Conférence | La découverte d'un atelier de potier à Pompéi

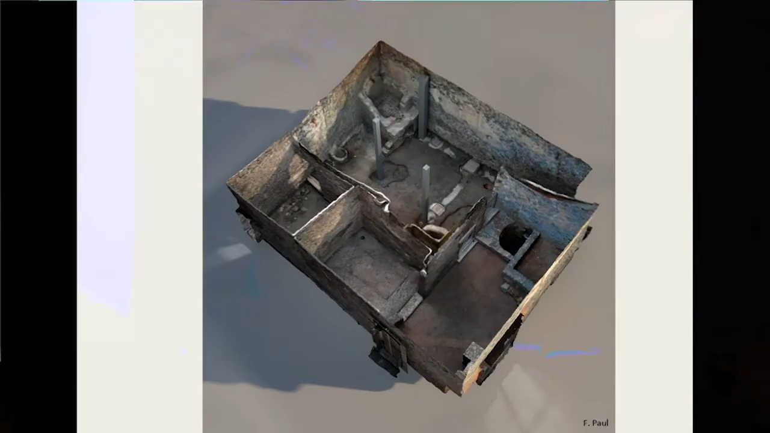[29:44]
Donc là, vous avez une vue, une photogrammétrie de l'atelier de Potier tel qu'il était en 2016, lorsqu'on l'a dégagé, qui a été réalisé par Fabrice Paul,
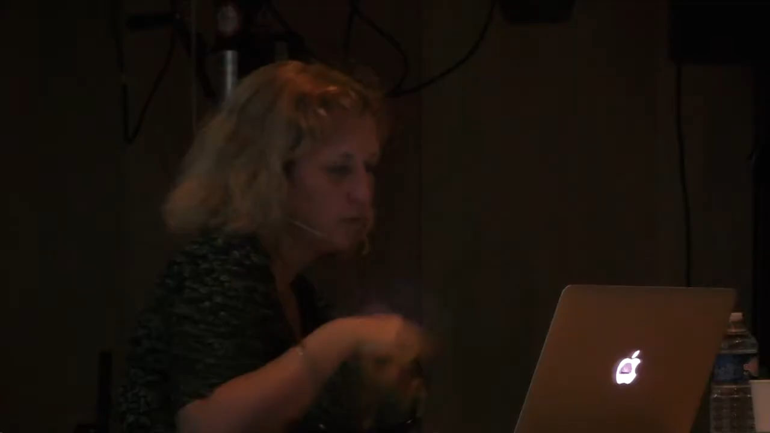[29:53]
dont je vous montrerai le résultat final juste après, qui permet d'avoir une idée de l'occupation de ce secteur-là. Donc on a une première porte ici et la deuxième porte de ce côté-là. Et donc on a 1, 2, 3, 5, 4 espaces,
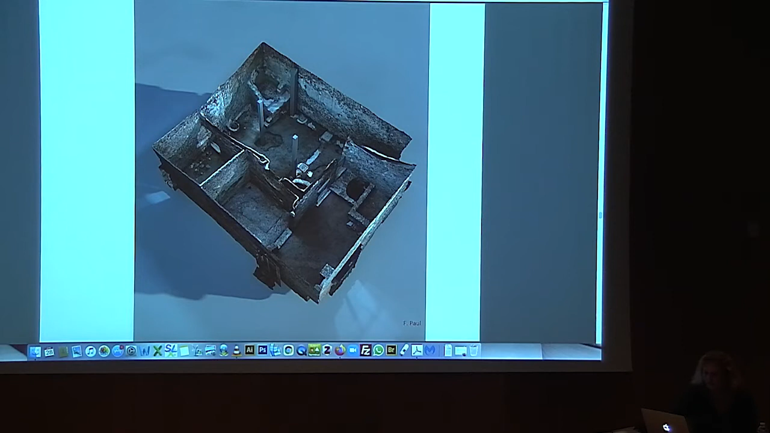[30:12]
mais le principal de l'activité liée au potier se concentre sur deux espaces, le premier qui est ici et un deuxième là. Donc là aussi, je vais vous montrer un petit peu comment ça fonctionnait.
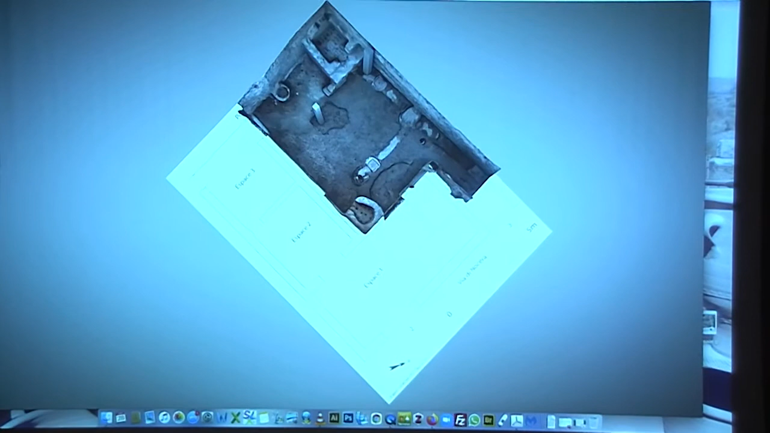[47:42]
Donc, c'est un premier film qui, j'espère,
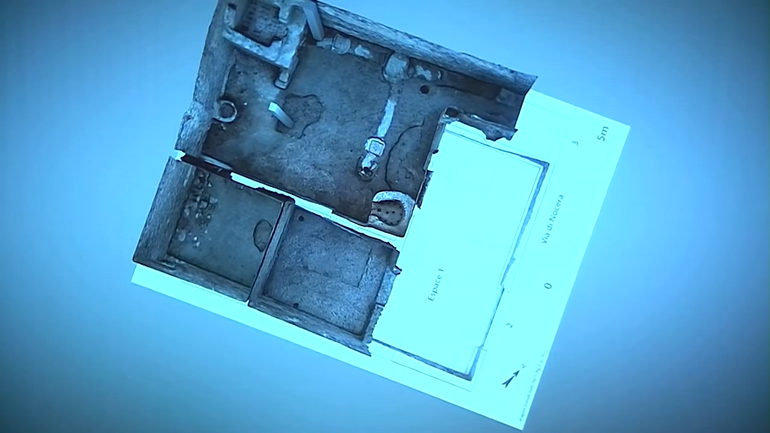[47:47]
pourra être enrichi et qui permettra de reconstituer toute la vie de l'atelier lors de son fonctionnement.
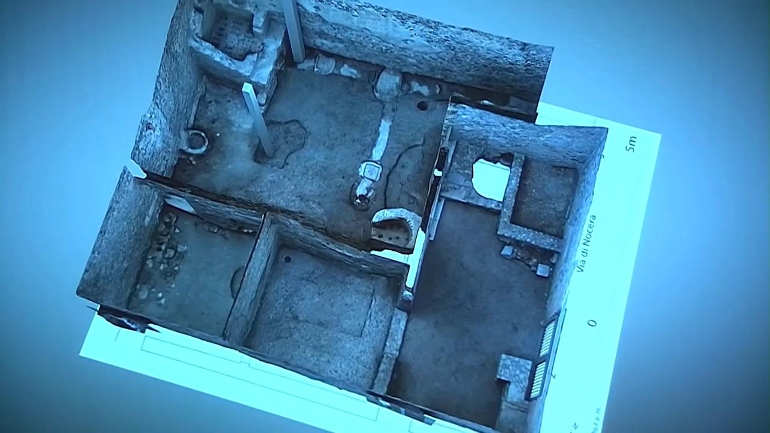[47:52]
Donc là, on entre dans l'atelier. Vous avez un premier four.